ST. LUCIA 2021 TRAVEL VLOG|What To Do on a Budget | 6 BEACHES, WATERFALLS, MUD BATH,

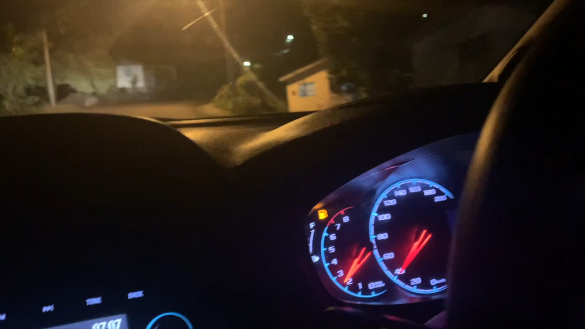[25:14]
Yeah, guess what? We made it! Oh man, that thing, Chevy Sparks, man.